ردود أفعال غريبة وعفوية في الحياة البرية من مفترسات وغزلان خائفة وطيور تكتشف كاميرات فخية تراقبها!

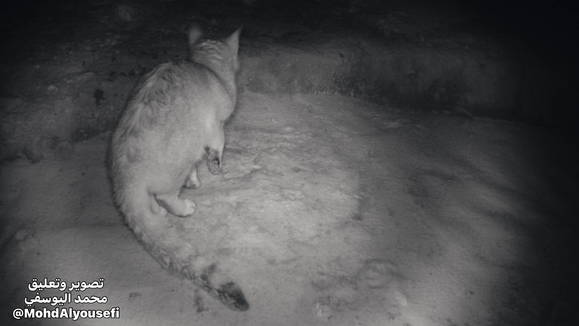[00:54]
يتحرك أمامها سأقدم مع المشاهد توضيحا لملابسات المشهد الطريب أو تفسيرا للحركة وردود
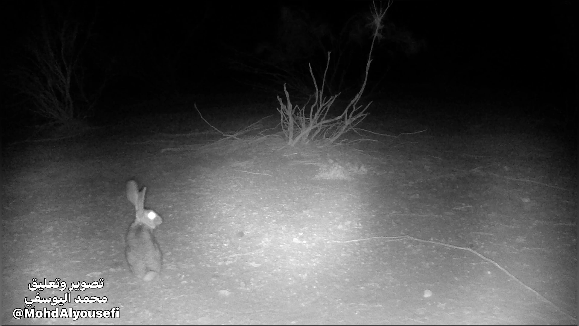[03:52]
أمام كومة أعشاب أخفيت تحتها حبات من التمر لأعرف قوة حاسة الشم عندها وقدرتها على الاستدلال على مصدر الرعاها وتبين أن واحدا من الأرانب بقي في تلك الليلة يدافع عن كومة العشب ويطرد الأرانب الأخرى حينما حاولت مباغتته واستمر عنيدا ليستأثر بالغنيمة أما الثالب وهي ذات معيشة ليلية
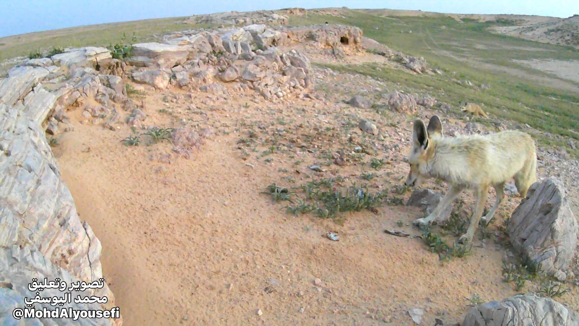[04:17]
تبين من طرائفها أنها من أسرع الأحياء البرية في اكتشاف الكاميرات وتتقدم إليها أحيانا لتعبث
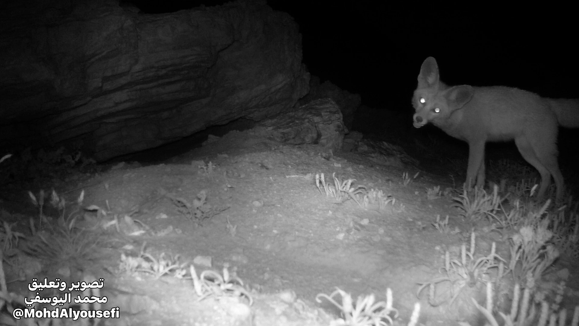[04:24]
بها لكن سرعان ما تهرب عنها
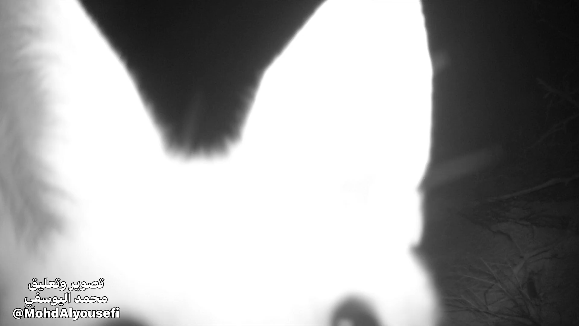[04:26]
في سلوك حذر بخلاف القطط البرية التي ألحظ أنها من أرق الأحياء البرية عندما تتردد على الكاميرات بعضها
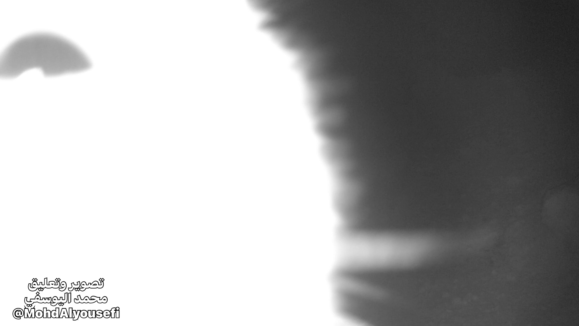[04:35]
يقترب منها ثم يبتعد بهدوء وبعضها
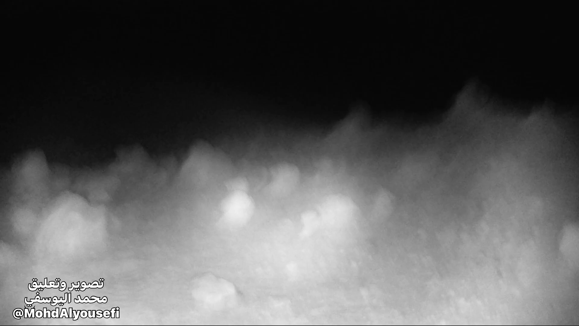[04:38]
يبقى فترات طويلة نسبيا يلعب
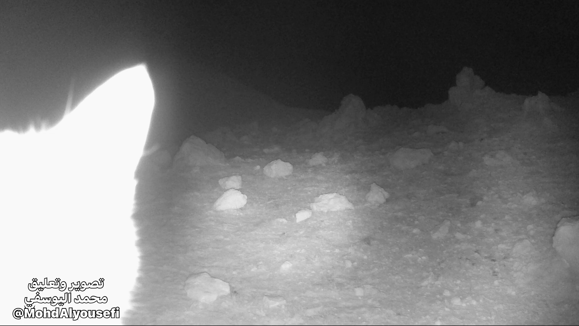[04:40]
بالكاميرا ويحركها ولولا أني أثبت الكاميرات على حوام القوية فقد تسحبها وتفسد توجيهها وأعداداتها
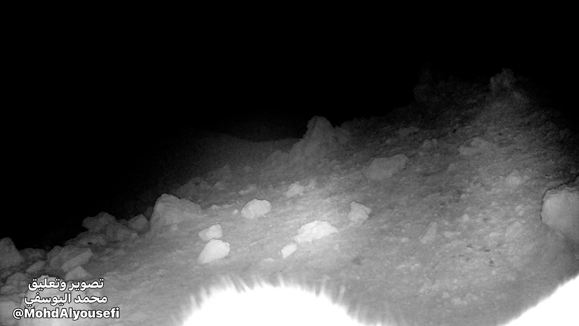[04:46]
بالمناسبة رصدت خلال عامي 2023